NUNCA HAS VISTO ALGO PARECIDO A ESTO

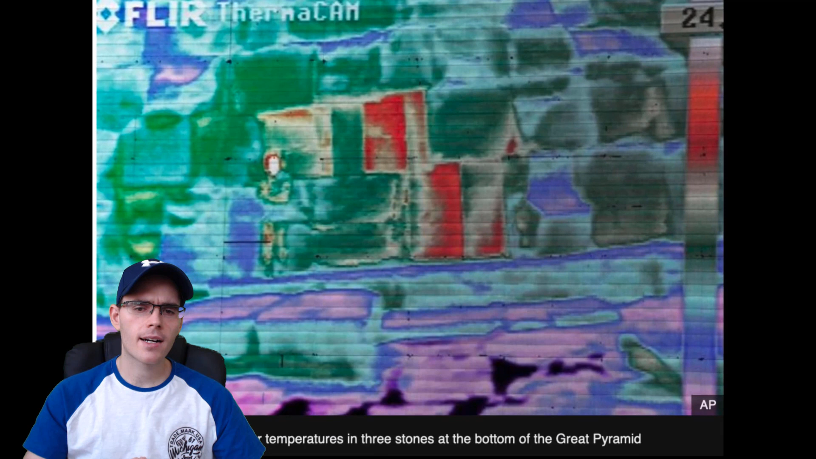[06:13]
Recientemente han descubierto que la gran pirámide de Giza, pues en algunos puntos, algunas piedras, ojo, ojo, ojo, emanan calor. Así es.
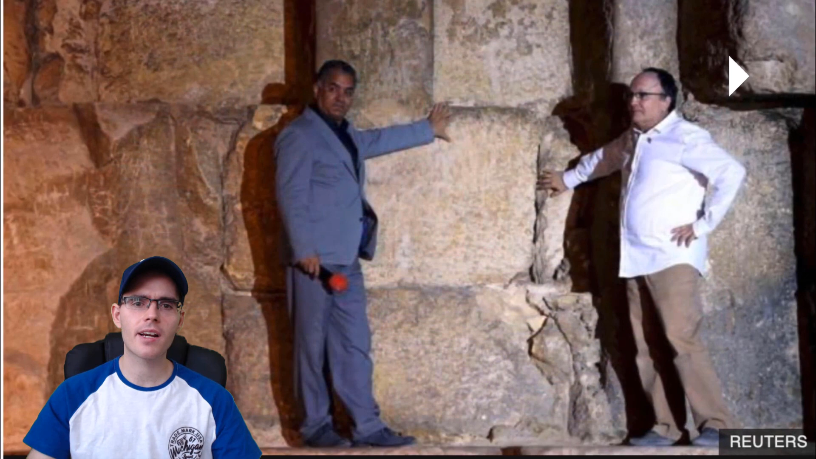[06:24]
Entonces, ciertas piedras de Giza, por algún motivo, estaban emanando y están todavía emitiendo calor.
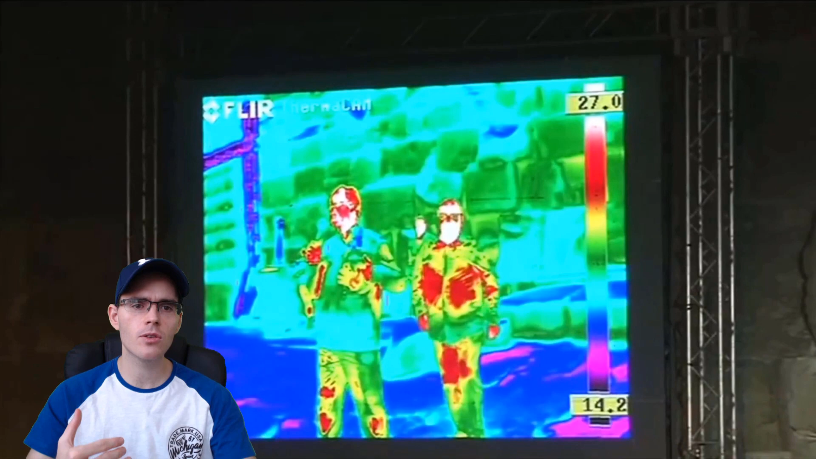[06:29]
Lo que se puede ver realmente, o sea, un ejemplo perfecto.
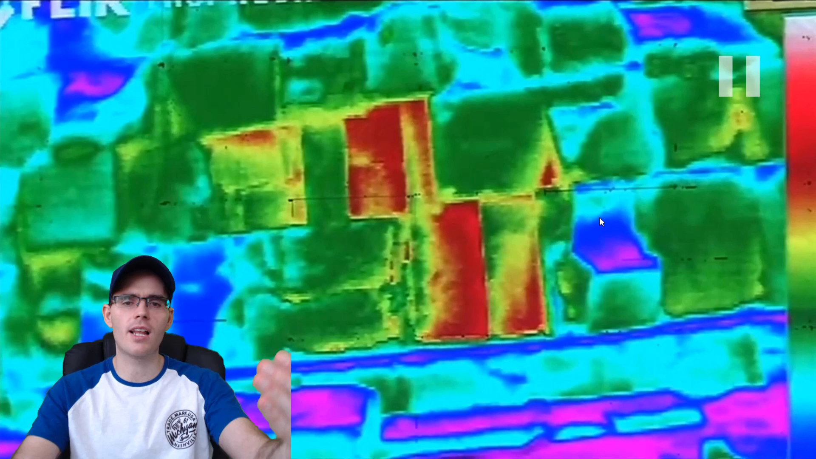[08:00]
Aquí se puede ver lo que se ve en la imagen perfectamente. Es obvio, o sea, esto ya es irrefutable, de que las pirámides son unas fuentes de energía, son unos conductores de energía, o hasta de comunicación, posiblemente. Pero los científicos hasta el día de hoy, por supuesto, la versión oficial siempre lo va a negar, porque si aceptan esto, tienen que aceptar de que realmente las pirámides fueron creadas antes que los egipcios, por supuesto, y entonces, pues claro está, la pregunta está en el aire, pues entonces, ¿quién las creó?